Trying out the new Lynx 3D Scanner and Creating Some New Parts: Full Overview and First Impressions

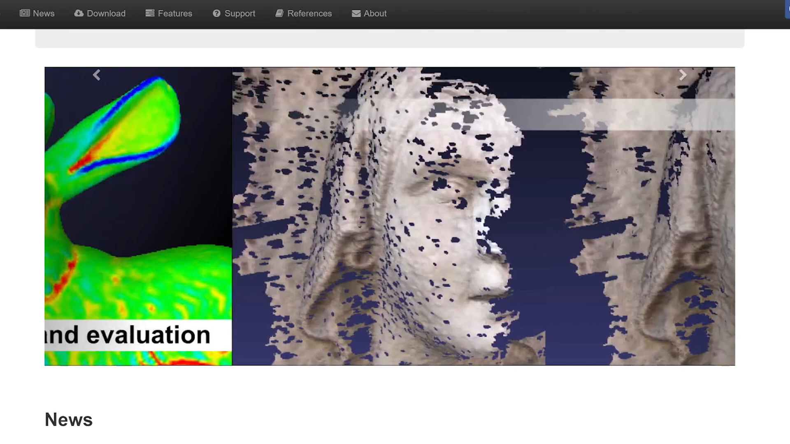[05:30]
a free open source software option and I was able to align those scans no problem when the software simply couldn't.
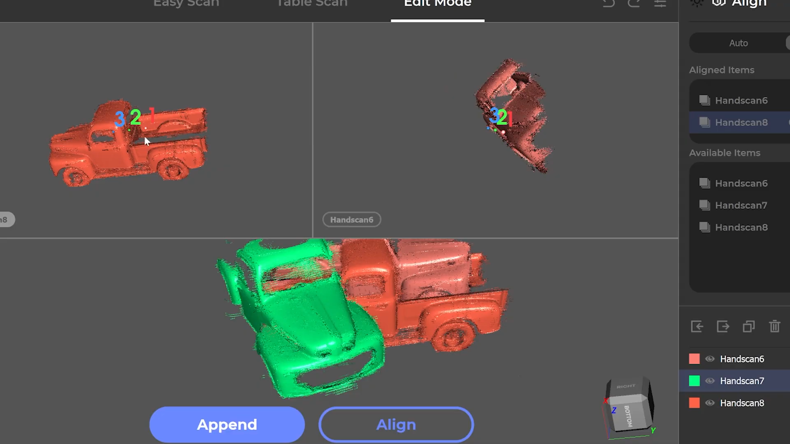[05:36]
Fortunately there is an option to manually align the scans if needed.
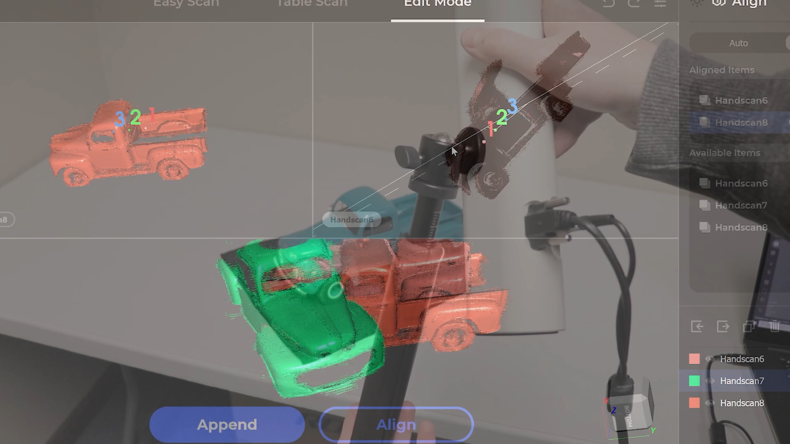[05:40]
Not always ideal though so we really tried to do as much as we could with a single scan. The turntable is a nice inclusion and is ideal for scanning smaller parts on a tabletop.
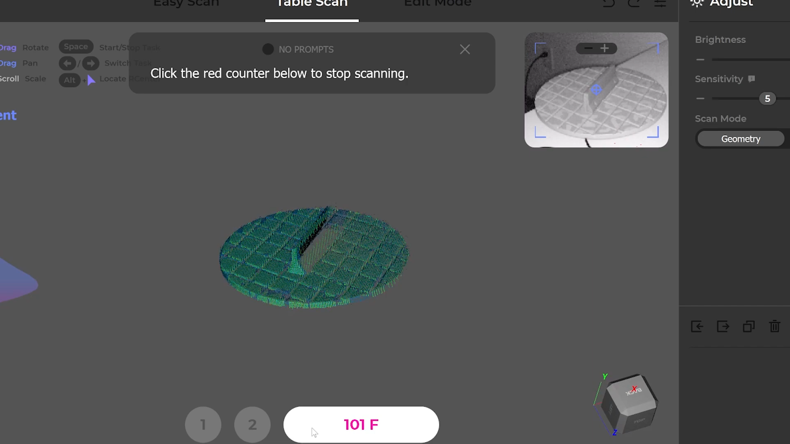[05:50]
Unfortunately R stopped working about one hour into testing.
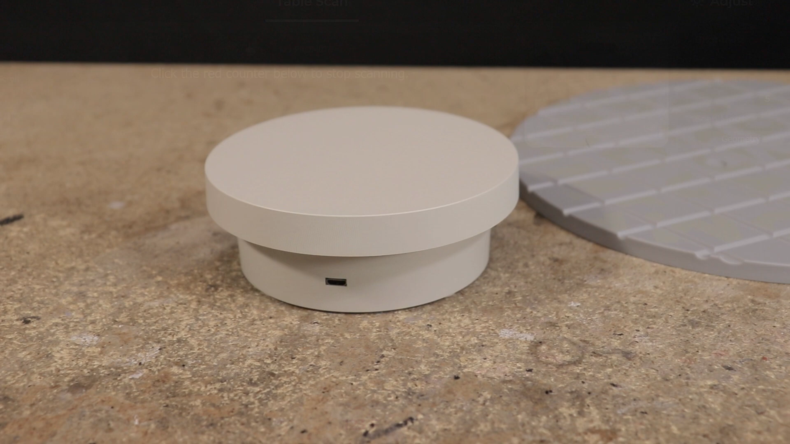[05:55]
Even before that right out of the box it started turning really slow.
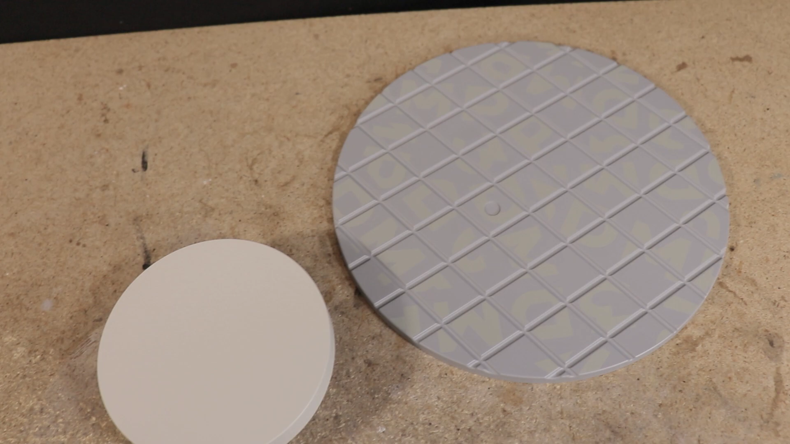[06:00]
So slow that it couldn't rotate the full 360 degrees before the table scan function would complete.
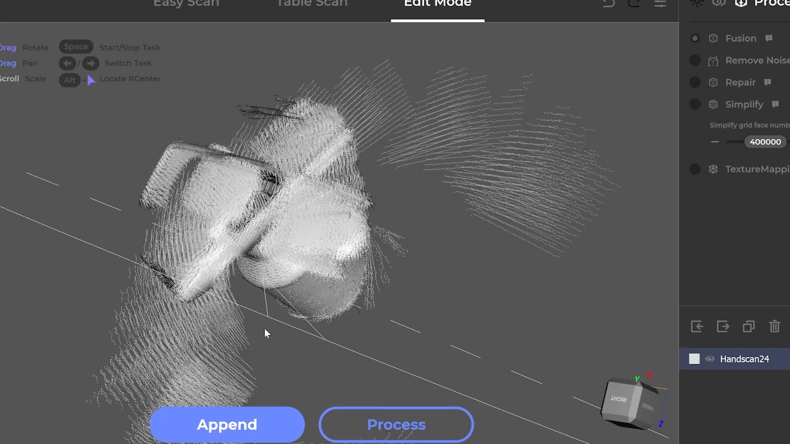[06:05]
As far as I can tell this scanner doesn't control or know the position of the turntable like on some other 3D scanners.
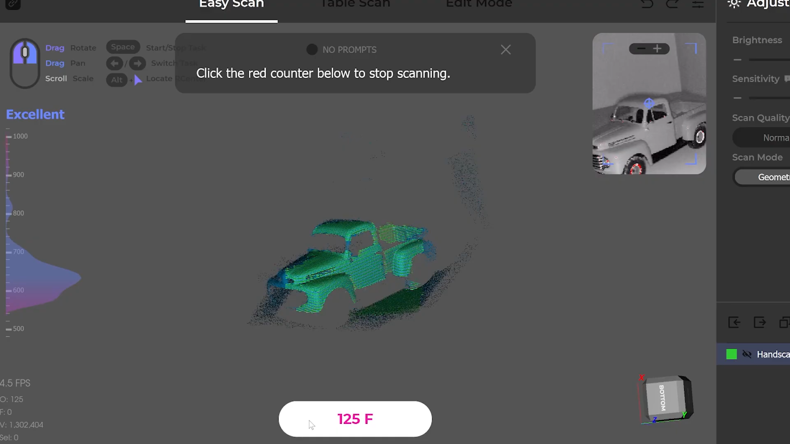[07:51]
I simply scanned the body with the links and although this body is a bit on the small size of what the scanner can do, what I have here is sufficient.
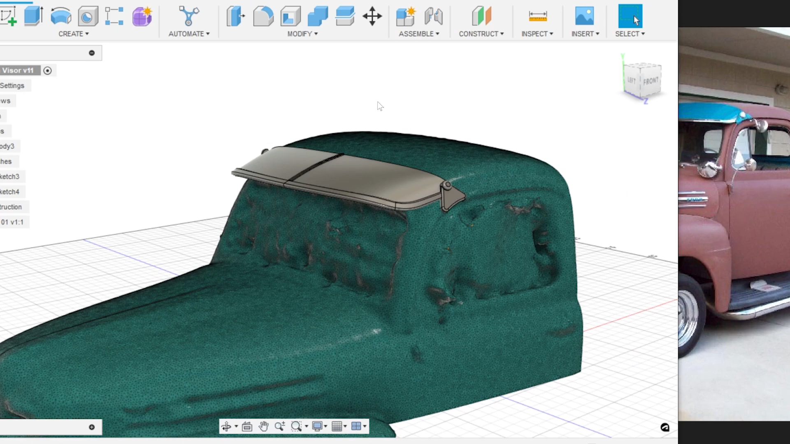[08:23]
It can't quite capture those tiny edges, though there's enough here and it's accurate enough to be usable. Here's what I've got, a nice little visor and it should conform to the body very well.
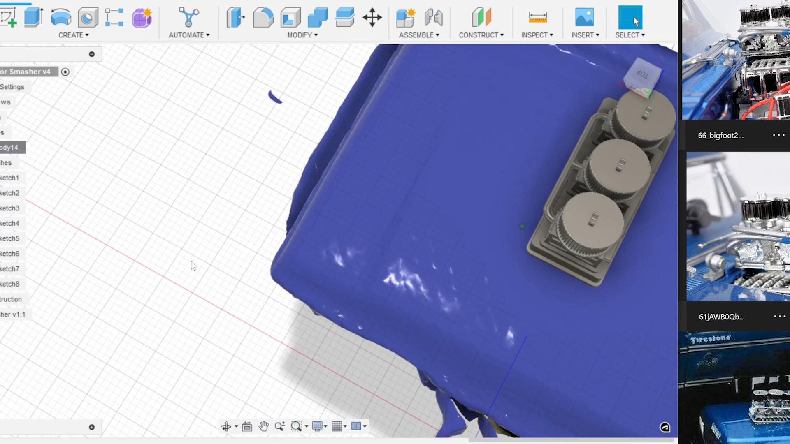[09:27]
At that point, a good 3D scan is really going to be useful.
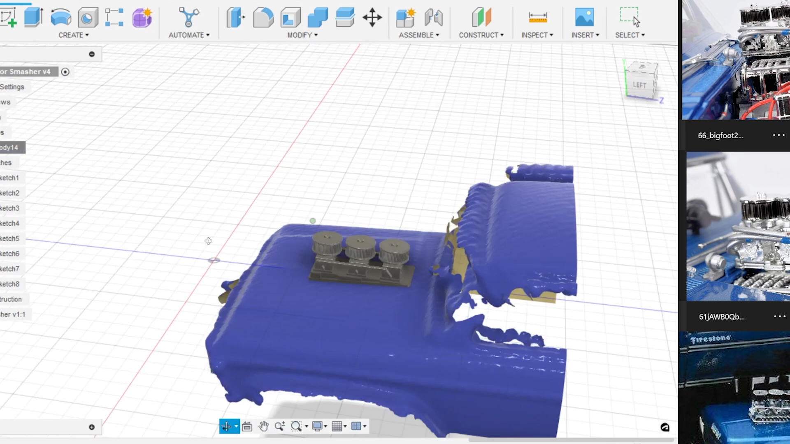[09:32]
This is just a quick and simple way to show how these scans can be used to aid in creating custom parts.
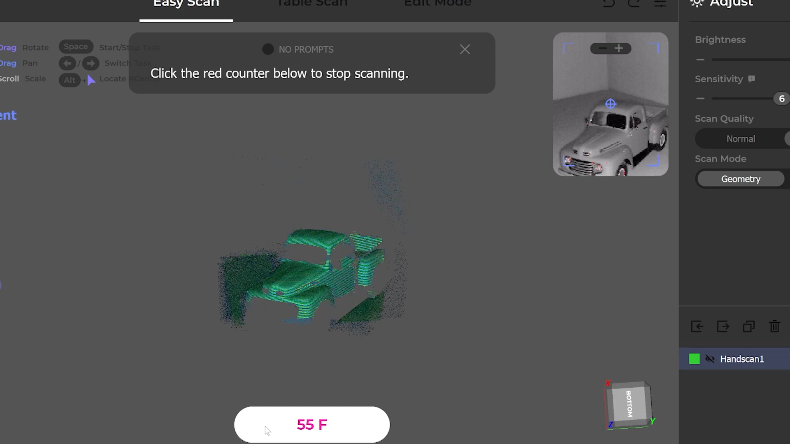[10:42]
Smaller items, shiny or transparent items, or dark colored items will be difficult if not impossible to capture. We really like the ease of setup and use, storage case,
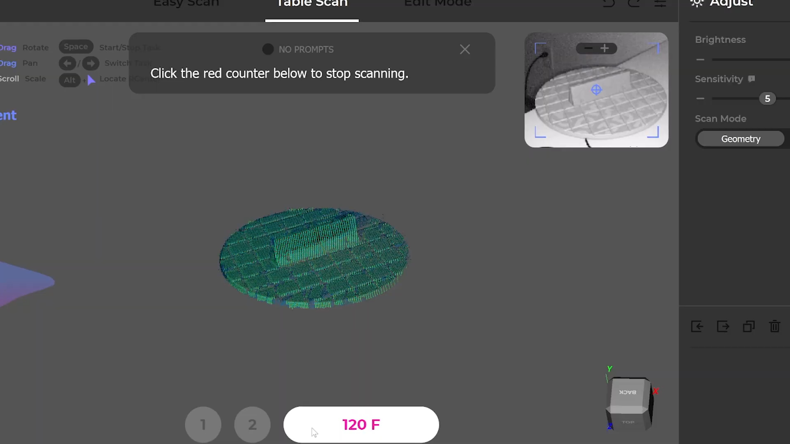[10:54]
fast scan times,
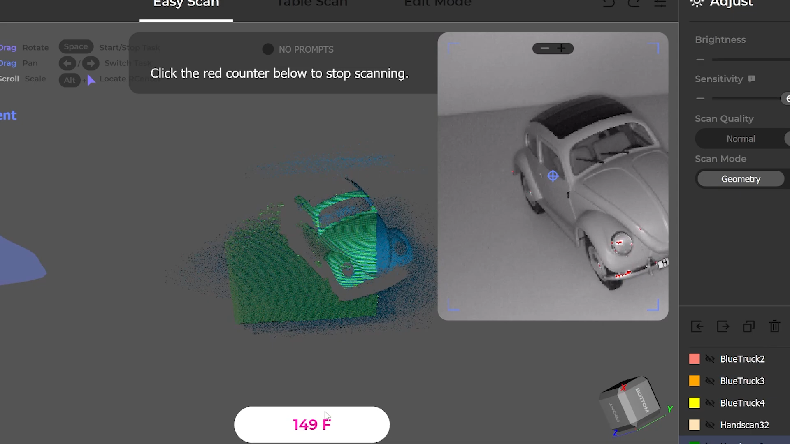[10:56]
and scan quality under optimal conditions, but we're less impressed with the quality of the turntable and some of the limitations with the software.